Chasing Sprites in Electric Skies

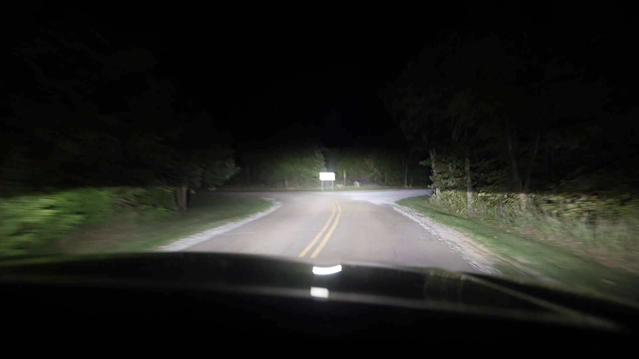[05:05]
Quarter mile keep left at the fork. Follow signs for Daisy.